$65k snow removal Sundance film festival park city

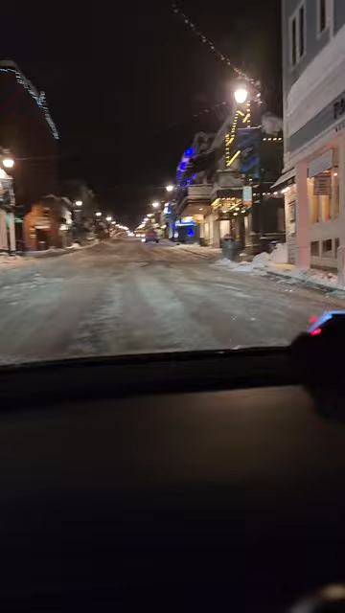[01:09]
but clearing this for Sundance Film Festival
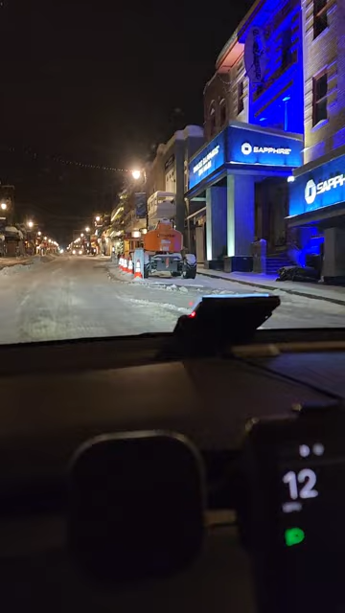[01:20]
amazing job and this costs about $65,000 to do this